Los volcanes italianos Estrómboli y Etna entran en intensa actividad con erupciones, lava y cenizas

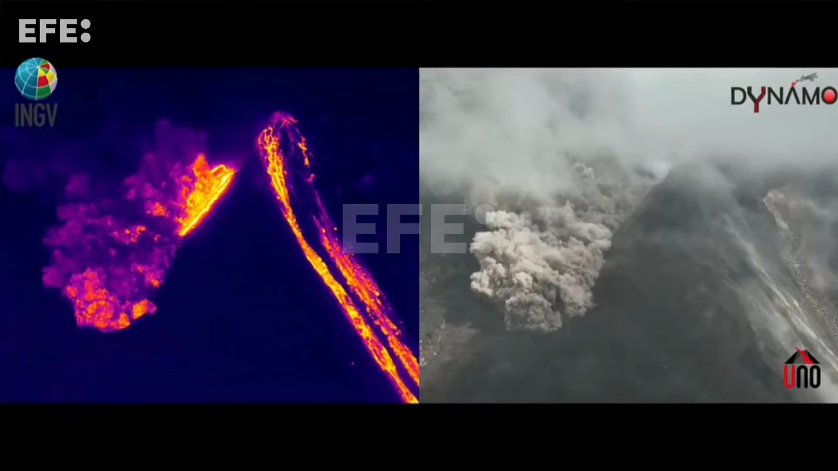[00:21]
donde vídeos tomados en cámaras normales y de infrarrojos por el Instituto Nacional de Geofísica y Vulcanología muestran el humo, erupciones y coladas de lava que bajan desde sus cráteres a 700 metros de altura hasta el mar.